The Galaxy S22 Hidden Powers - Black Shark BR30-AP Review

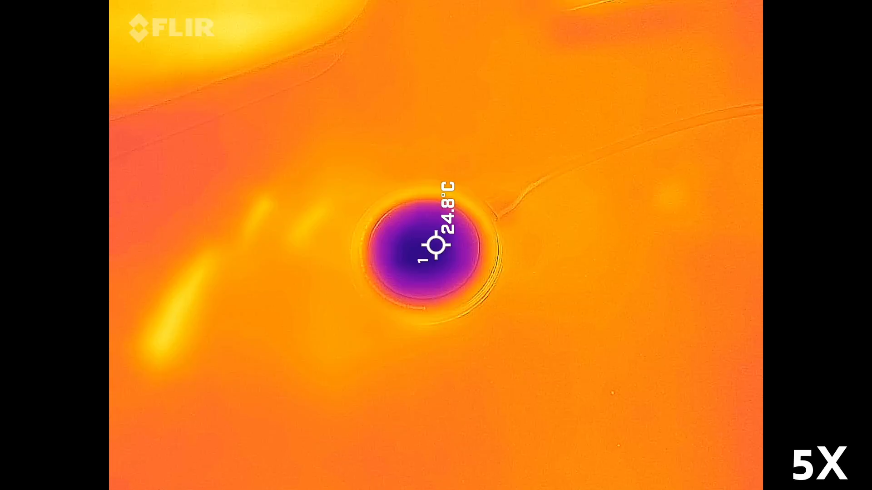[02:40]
On screen: spot 24.8°C
If we plug it and look at the thermal camera, we can see that the cooling starts immediately.
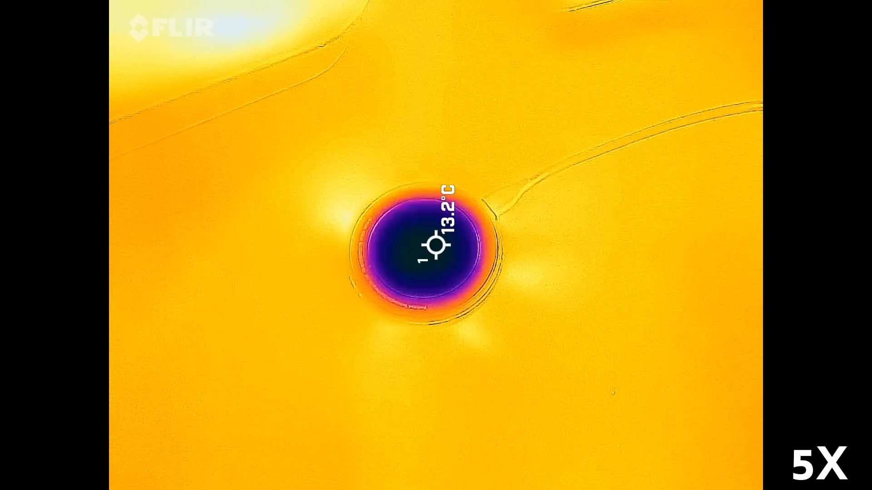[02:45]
On screen: spot 13.2°C
In less than one minute, the surface temp drops from 28 to only 12 degrees. We even have condensation on the contact surface.
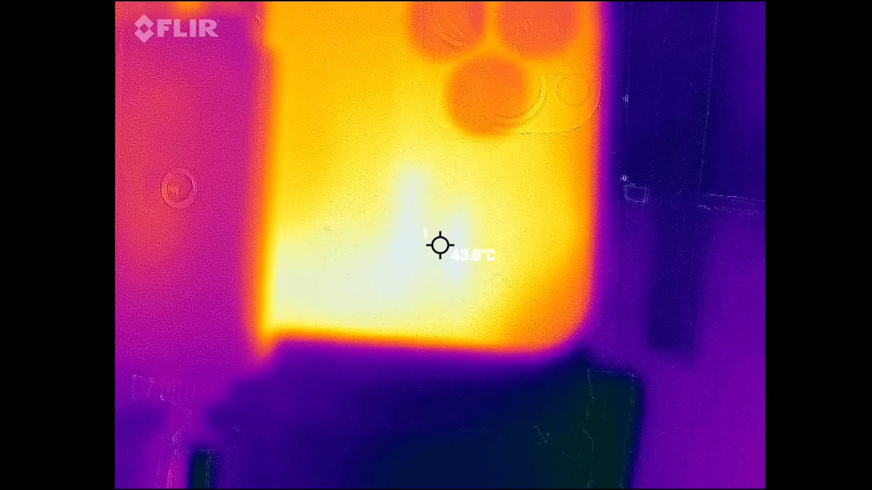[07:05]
and it's around this temperature that it suddenly locks up. But with the cooler, it never goes over 40.